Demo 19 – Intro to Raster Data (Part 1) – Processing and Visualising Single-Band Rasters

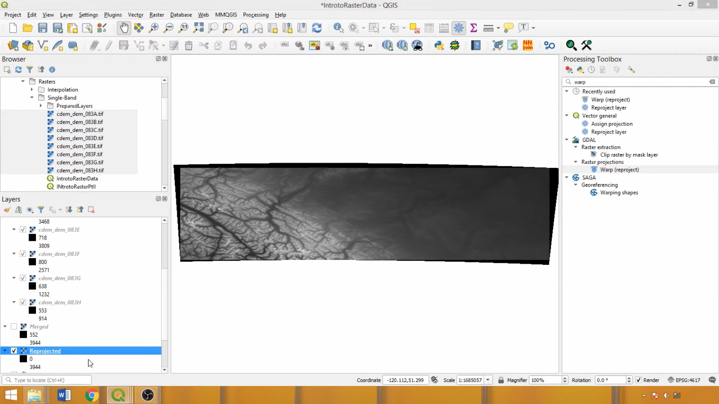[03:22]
To address this, open the Layer Properties box, and within the Histogram tab, click Compute Values to assess the distribution of raster data values.
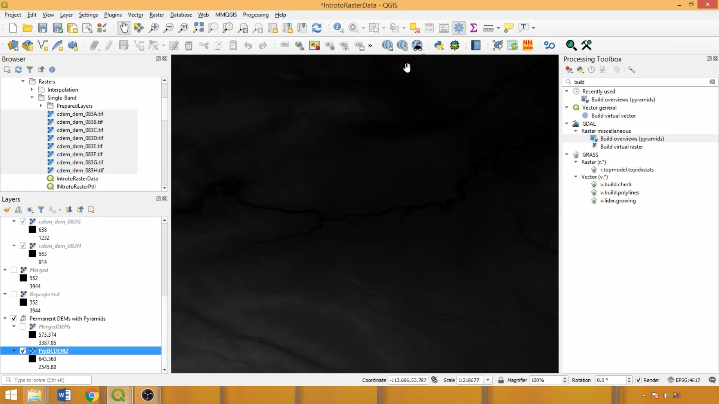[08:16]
Alternatively, we could switch to the current extent to optimize visualization for a specific location and scale.